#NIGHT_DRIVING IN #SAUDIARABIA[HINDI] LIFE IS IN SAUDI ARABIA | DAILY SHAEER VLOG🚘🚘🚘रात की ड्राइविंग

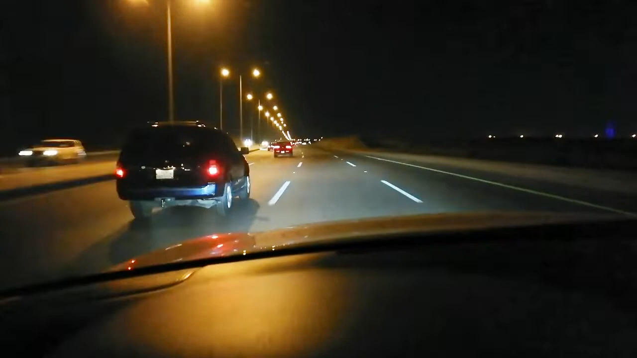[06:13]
ممنوع ہے یہاں پر سو کا لیمٹ رکھا ہوا ہے یہ روڑ میں تھوڑی دیر تک کے لیے ہے بس آگے جا کے پھر سے ایک سو بیس چال ہو جائے گا یہاں پر آپ کو کیامرہ بھی ملے گا جیسا کہ ابھی چمکہ ہے ہو سکتا ہے آپ کو دکھا ہوگا پتہ نہیں کس کو مار دیا تین سو ریال کا مخالفہ تین سو ریال آئے گا فائن دوستوں تین سو ریال میں فون پکڑ گئے جو ویڈیو بنا رہا ہوں اگر کوئی پولیس والا میرے کو دیکھ لے گا تو میرے کو دیر سو ریال مخالفہ لگا دے گا میں آپ کے لیے یہ ویڈیو بنا رہا ہوں اچھا لگتا ہے ویڈیو تو لائک کیجئے گا کمنٹ کیجئے گا اور سبسکرائب کر لیجئے گا میرے
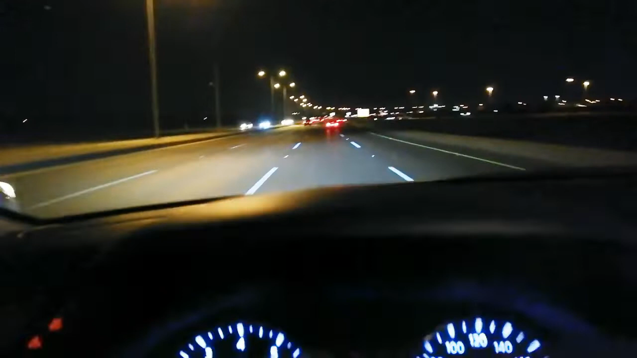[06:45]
چینل کو تو دوستوں دیکھئے میرا سپیڈ ابھی ہو گیا ہے یائٹی اسی کا سپیڈ ہے یہاں پر کیامرا ہے اسی لیے میں آپ کو سپیڈ بھی بتا رہا ہوں اور فون بھی ڈاؤن کر لیا ہوں اب جیسے کہ نو انٹری ہے نو انٹری کے لیے جو ٹرالے رک گئے ہیں باہر
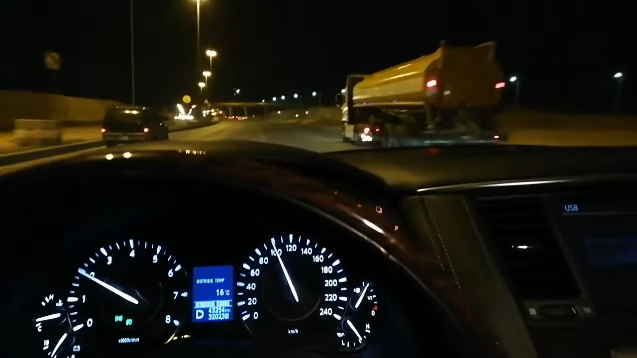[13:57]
اس کے گاڑیاں ہیں یہ سائیڈ میں اور جو ہے میری سپیڈ ہو گئی ہے سو اور یہ جو آگے آپ کو بریج دیکھ رہی ہے یہ بریج ہے ٹرین میٹرو ٹرین کی بریج بن رہی ہے ادھر کام چل رہا ہے ابھی تو گاڑی کا موڈل کچھ ایسا ہے جیسے کہ آپ دیکھ سکتے ہیں سیلپ کا بٹن ہے اس کو چاوی سے
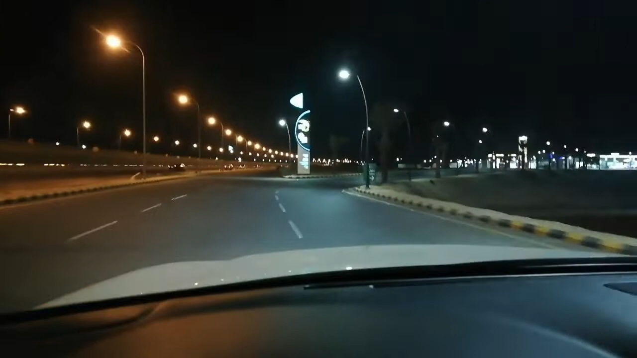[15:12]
ساکو سوری اور یہ انٹرینس جار انٹرینس ہے یہ ساکو یہ پیٹرل پومپ ہے آگے چل کے پیٹرل پومپ ساکو کا ہے اور آپ کو برگر کے ہوتل وغیرہ سب مل جائیں گے یہاں پر ایٹی ایم اور پیٹرل پومپ آپ کو بھوک لگ رہی ہو تو ہوتل مل جائے گی یہاں پر برگر وغیرہ مل جائے گا کافی مل جائے گی یہاں پر
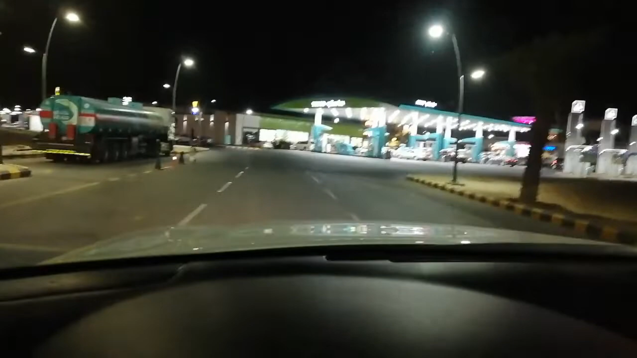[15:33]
تم کو آئس کریم کا بھی ہے آئس کریم بھی مل جائے گا اور پتہ نہیں کیا کیا ہے یہاں سے میں کچھ کھایا نہیں ہوں یہ ساکو کا پیٹرل پومپ ہے
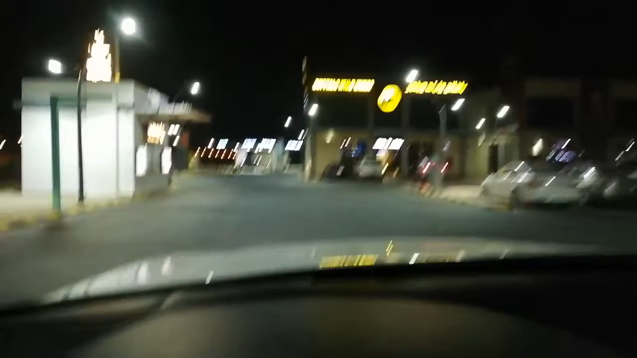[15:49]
بوفیلو کا بھی برگر ملے گا اور یہ کار سارویسنگ ہے
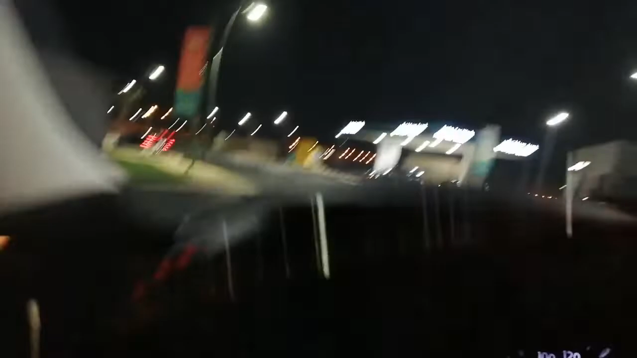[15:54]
تو میں یہاں پر کو پارکنگ کروں گا وہ آپ کو دیکھ رہا ہے ادھر ایک وہ سیڈ